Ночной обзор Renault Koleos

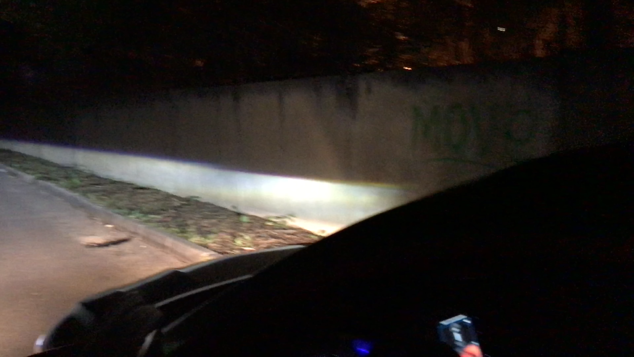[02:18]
чтобы оценить, насколько эффективен этот свет. Да, посмотрите. Вау! Действительно, вау! По мощности, по силе, по эффективности, действительно, кроссовер удался.
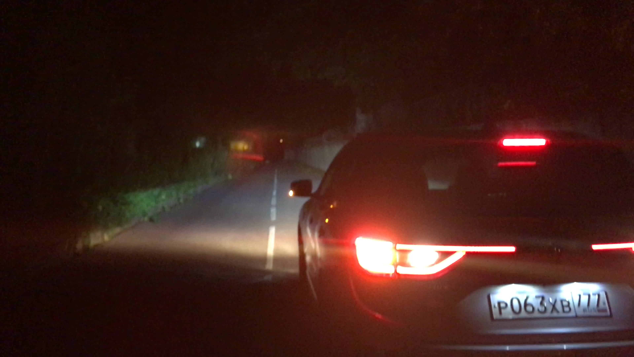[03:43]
Ну, вот предательски они там желтизной отдают. 5 с минусом поставлю, потому что очень понравилось. Очень понравилось. Очень самобытно, эффективно и красиво. Ну, а теперь посмотрим, что у нас есть сзади.
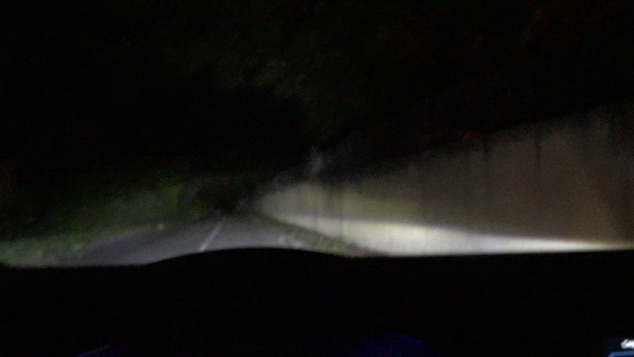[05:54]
Выключаем разнообразные опции, чтобы у нас ничего нам не мешало.
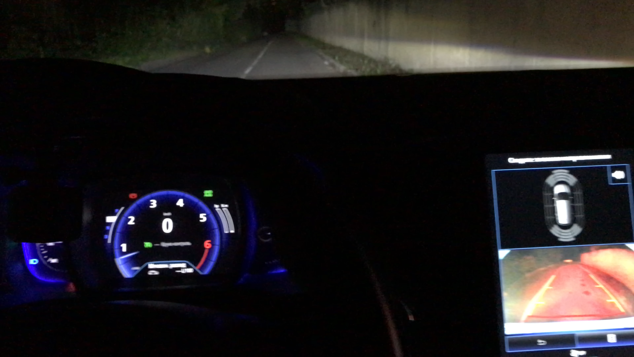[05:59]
Видим, камера заднего вида. Жалко, что нет кругового обзора. Вот единственное, что. Направляющую завезли.
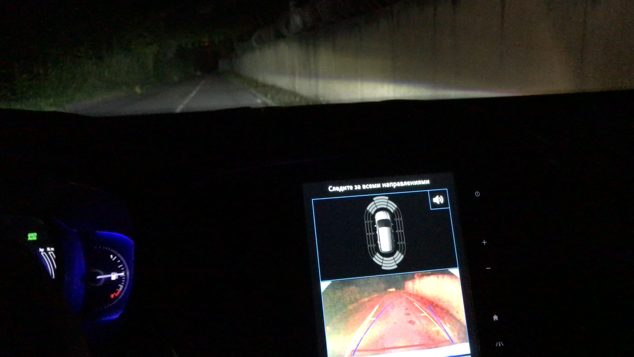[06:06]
Партроник по кругу завезли. Кругового обзора нет. Ну и ладно. Не очень-то и хотелось.
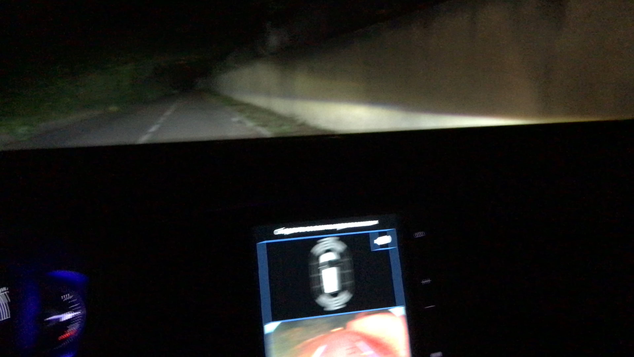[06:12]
Хотя, по современной традиции, можно было бы этого и требовать. Но это уже к дневному тест-драйву. Сейчас, с точки зрения оценки освещенности, с точки зрения того, что у нас здесь и как происходит, ну, все хорошо.
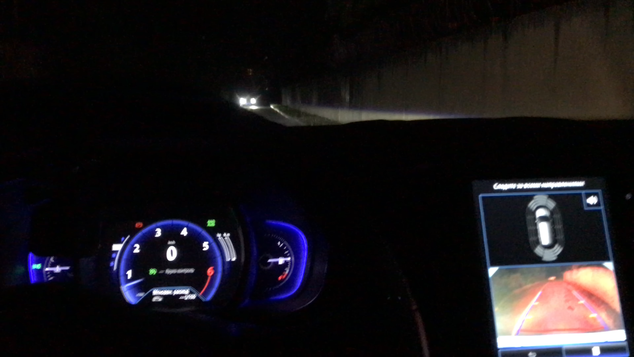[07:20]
Видите, да, четкая граница. Ну, свет бесподобен. Бесподобен свет. Даже, кстати, отсюда и ПТФ не видно. Все замечательно освещает. Новый колес. Продолжаем с салоном. Что у нас здесь, да как? Руль подсвечивается. Кнопочки все подсвечиваются.
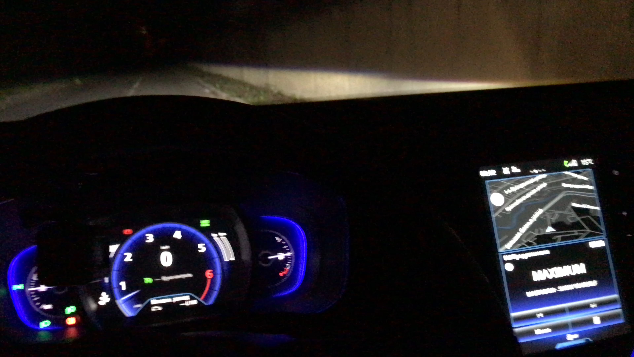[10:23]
Ну, конечно, с минусом. Естественно, с минусом. Потому что, хотя все здорово видно.
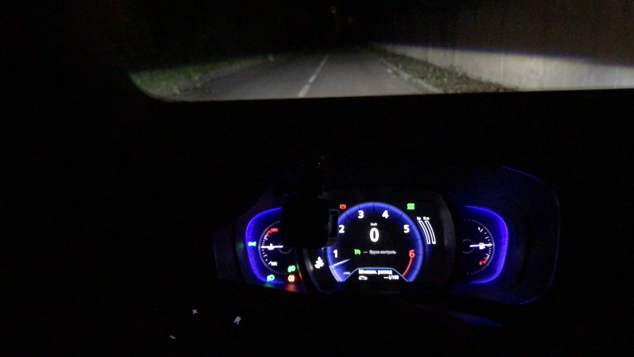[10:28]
И панель приборов классно освещается. И все тут как нужно. Даже вот яркостью не хочется никак менять. Она оптимальна. Великолепна, да? И свет вот этот. Ну, здорово. Здорово. Действительно. Тут опять же восторги. Радость. Приятность. И вообще. Здорово сделано. Я не спорю. Кстати, вот тоже часто я не смотрю, как вот здесь дела.